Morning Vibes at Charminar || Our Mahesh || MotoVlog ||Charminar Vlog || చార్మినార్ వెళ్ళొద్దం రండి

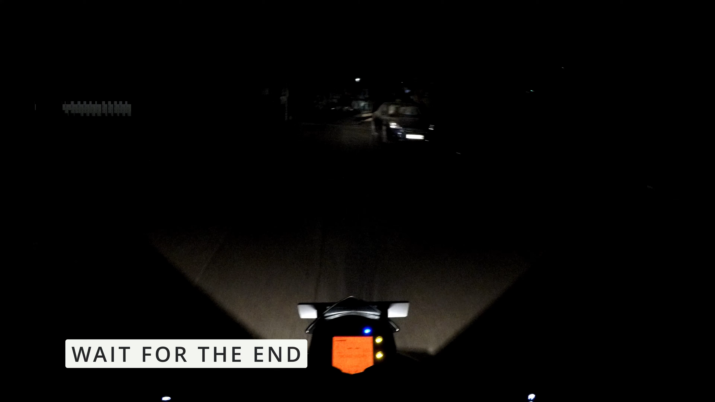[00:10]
అలాగే దాని పక్కనే హోటల్ శ్రీ రాఘవేంద్ర ఉడిపి హోటల్ ఉంటుంది. సో కొంచెం ముందుకెళ్ళి మనం యూ టర్న్ తీసుకోవాలి.
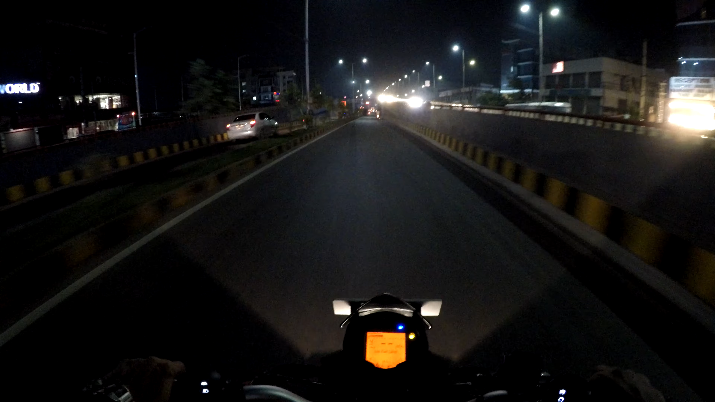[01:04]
లెఫ్ట్ సైడ్ది ఇంకా అటు వెళ్ళడానికి దిల్ష్ నగర్ సైడ్, అది ఇంకా ఓపెన్ అవ్వలేదు, అండర్ కన్స్ట్రక్షన్లో ఉంది, వర్క్ ఇంకా పూర్తి అవ్వలేదు.
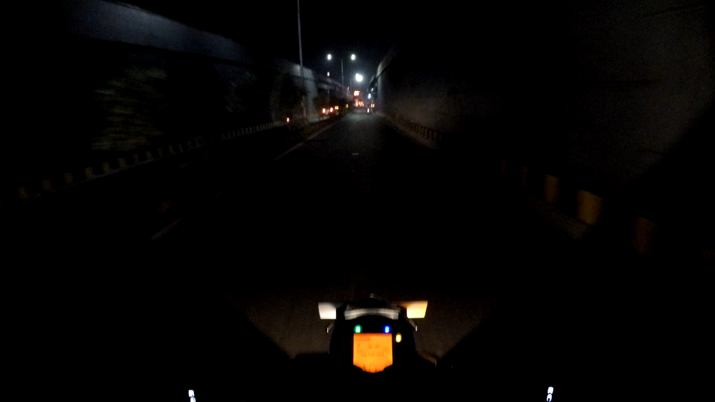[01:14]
ఇది ఎల్బి నగర్ ఎక్స్ రోడ్ రింగ్ రోడ్. ఇప్పుడు మనకి లెఫ్ట్ సైడ్లో సాయిబాబా టెంపుల్ దిల్ష్ నగర్ సాయిబాబా టెంపుల్ కనిపిస్తుంది,
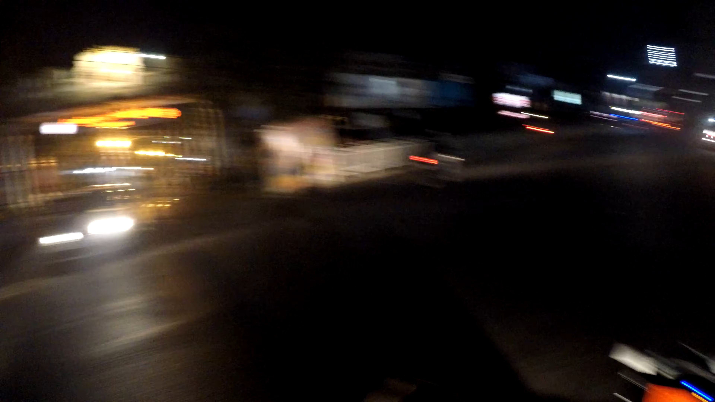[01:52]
సో మనం స్ట్రైట్కి వెళ్ళాలి అఫ్జల్గంజ్ సైడ్.
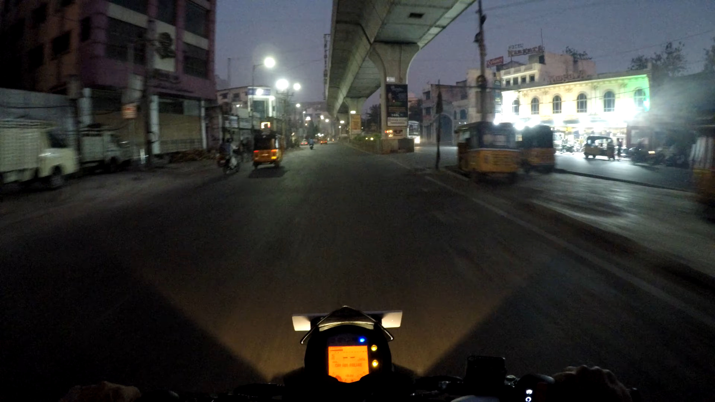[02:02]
అసలు ఈ కంచి కూడా వెళ్ళొచ్చు ఎంజీబీఎస్, ఆ కంచి కూడా వెళ్ళొచ్చు ఎంజీబీఎస్.
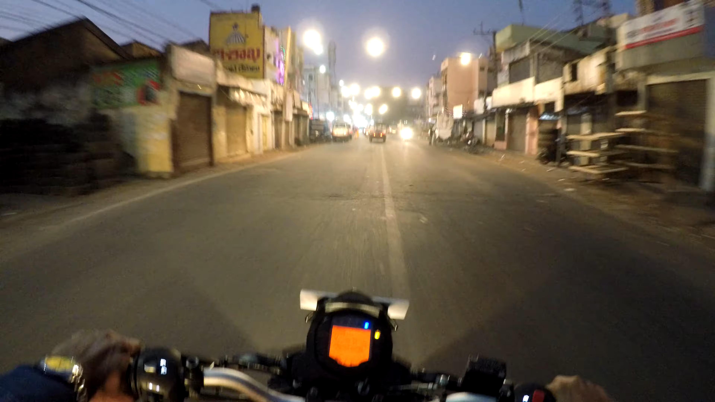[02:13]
వా ఏందో ఇక్కడ స్పెషల్, లైటింగ్ బాగుంది, మ్యారేజ్ ఏదో మ్యారేజ్ మంచి డెకరేషన్ చేసారు కార్ కూడా.
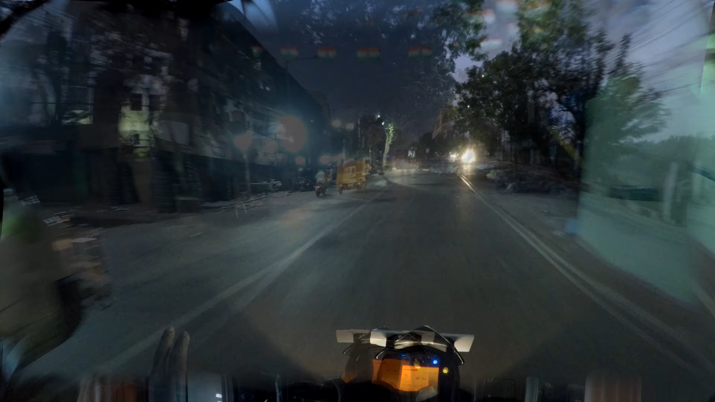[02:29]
ఇప్పుడు మనకు లెఫ్ట్ సైడ్లో కనిపించేది సాలార్జంగ్ మ్యూజియం.